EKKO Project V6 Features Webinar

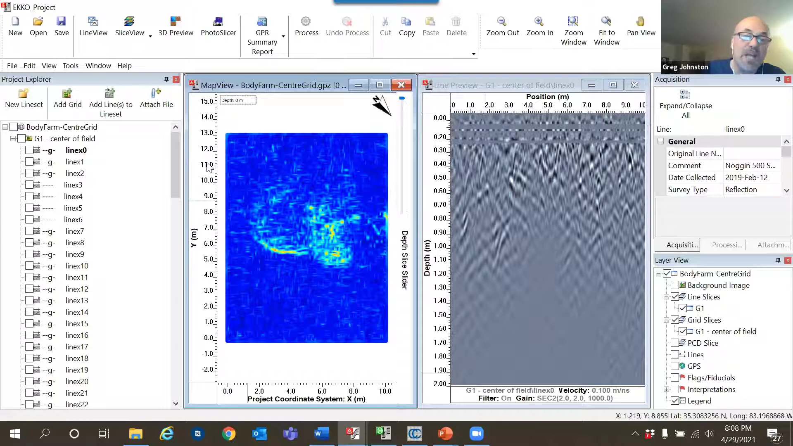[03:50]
So now we want to superimpose the depth slices onto a photograph of the survey site. So what we do is we select the new photo slicer button on the menu. Now on the toolbar at the top, there's a now an option called photo slicer. I go into here and there's two things I've got to, I've got to select, I've got to select the name of the depth slice.
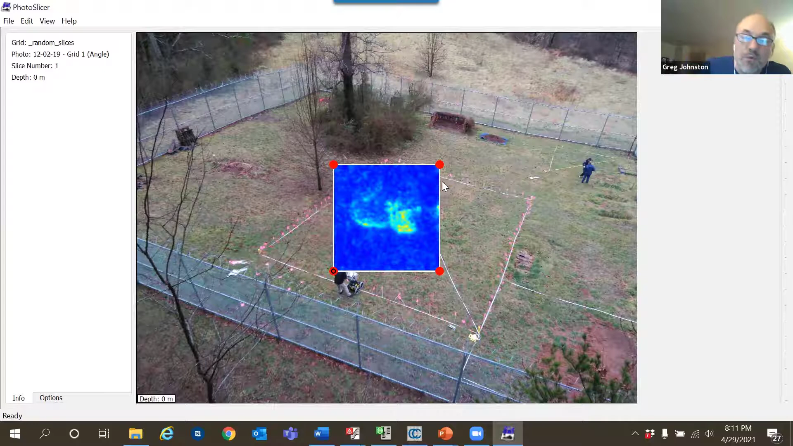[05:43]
So I do that by grabbing the corners. So grab this corner. And I'll drag it over here. And I'll put it on top of that corner on the tape measure. Grab this corner, do the same thing on the far edge here. Now this corner here, you'll notice the red dot in the corner actually has a zero on it. And that's indicating the zero, zero corner.
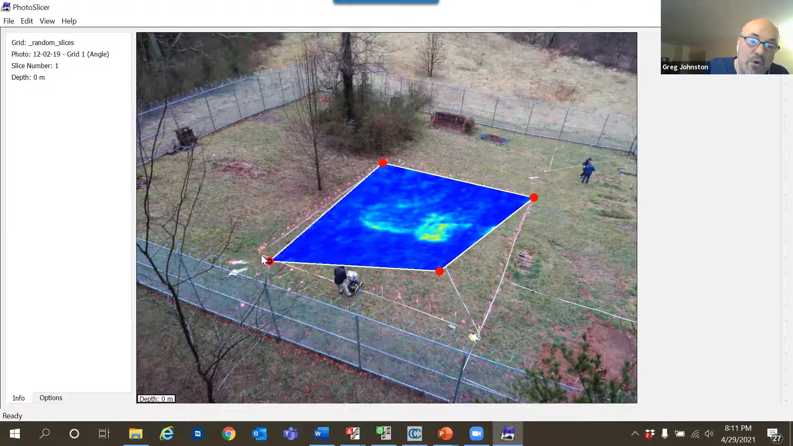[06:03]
That is the x equals zero, y equals zero corner of the grid. And then I drive this one. And I put them all on. So now that is sitting in its proper perspective.
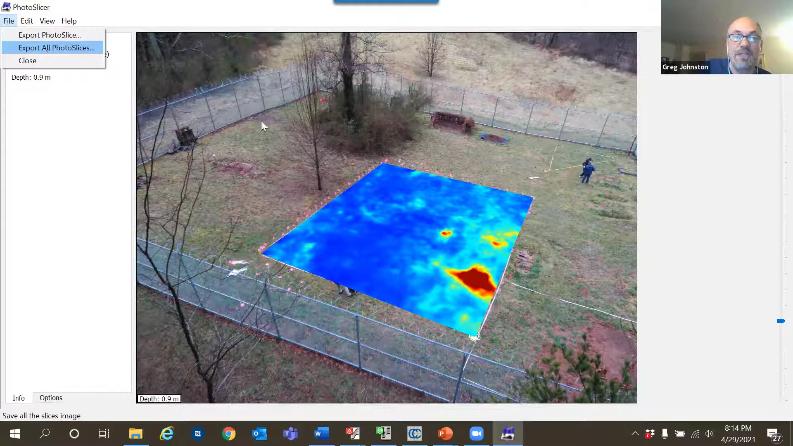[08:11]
which means it will actually save all of them. Now I'm not going to select on this because it does take a minute for it to save all those images. So I'm just going to show you the idea of what happens there. So hopefully you get the idea of how this works.
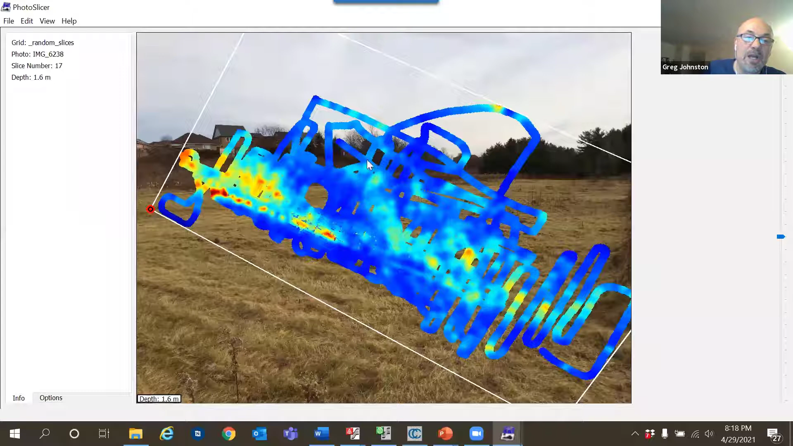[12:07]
But you can always reset it. You can go to the view and you can reset the frame to the beginning here.
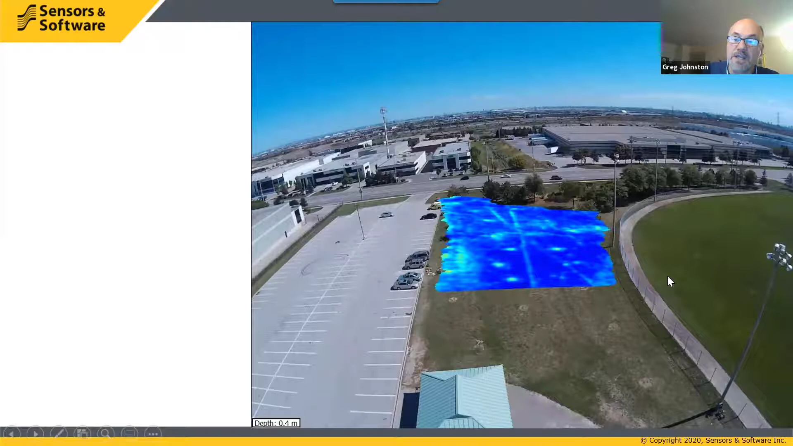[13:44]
We're also starting to see in the same depth slice, we're starting to see some linear features running through. And that was the main target of this particular survey where the utilities that were running across the area. Now, if I continue to slice down, we start to see one appear here. And that's, that one gets to be quite bright. So that's about as strong as it gets running through the area.
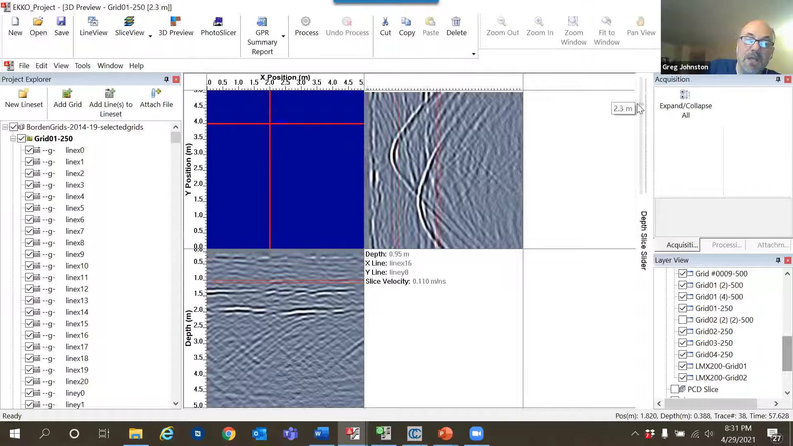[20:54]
And then as well, we can slice down through the depth slice in this window. And I do that by using my mouse wheel or using the scroll bar on the side here. And we see we got a nice object. Let's find a good target here. Here we go. So this object here, we see a linear feature running through, which is probably a utility. And you can see how the, the cross section that cuts through it. If we go over here, we see that it's right at the top of this hyperbola. And the depth slice is all the data between the two red lines on, on this cross section.
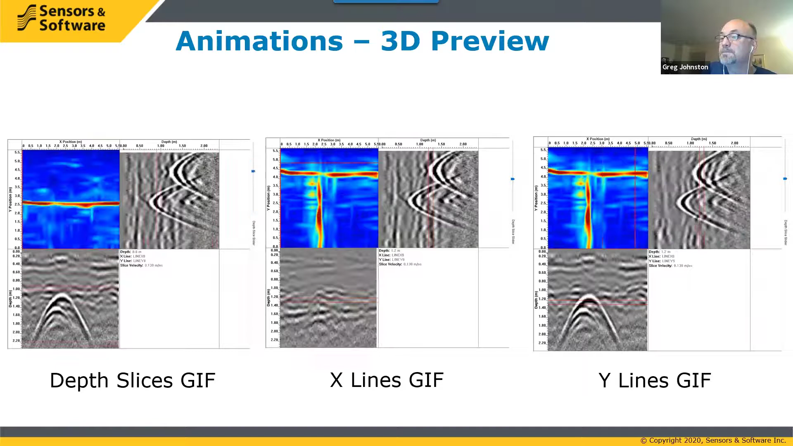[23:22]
So again, three little GIF files that I've just popped onto PowerPoint, but again, you can send those to your customer. All right, moving on. So we're through animations. So let's talk about the automatic 3D plots in Voxler.
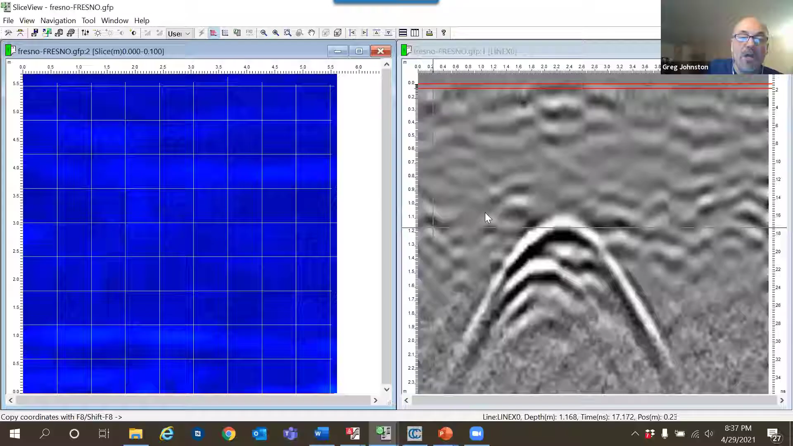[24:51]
Okay, so this is a different data set, but it does have a couple nice targets in it here.
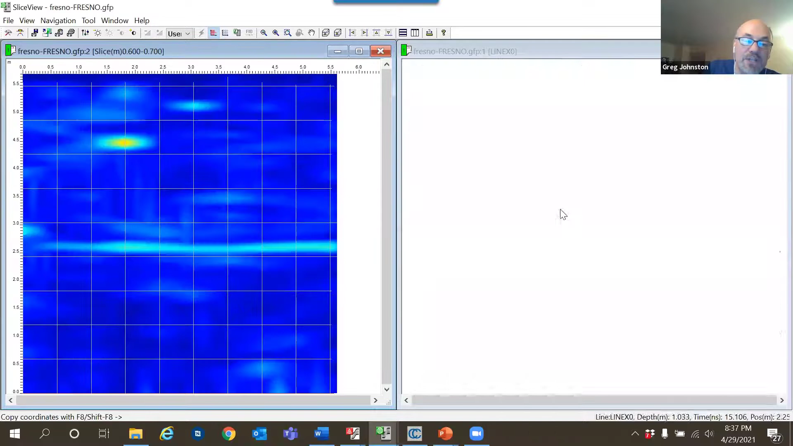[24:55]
So we've got a linear feature coming right across here. And then when I go down deeper, there's actually a T shaped utility in here. So I've got two main features running through here. Now I want to look at those in 3D.
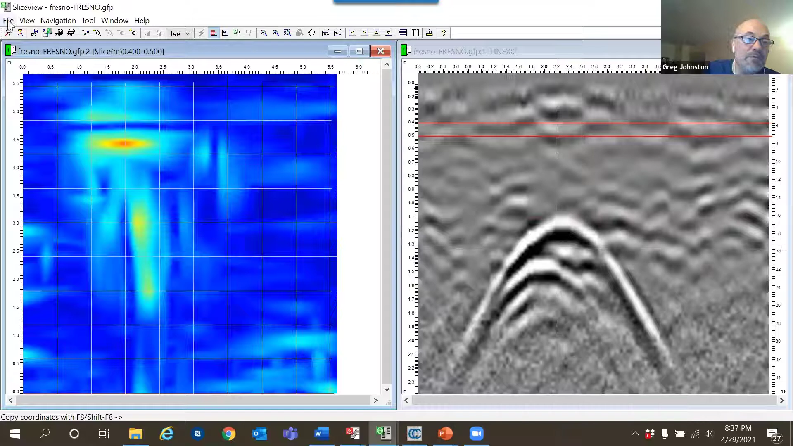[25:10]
So this is what you can do now go to file export data to 3D. And what it does is it creates a 3D file.